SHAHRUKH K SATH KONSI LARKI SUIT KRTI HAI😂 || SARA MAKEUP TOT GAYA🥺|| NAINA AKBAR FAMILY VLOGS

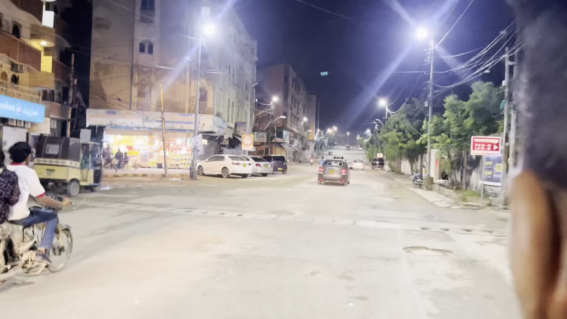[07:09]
हाँ कहीं कहीं पे थोड़ा थोड़ा पानी है, इसका मतलब ये तो नहीं कराची डूब गया।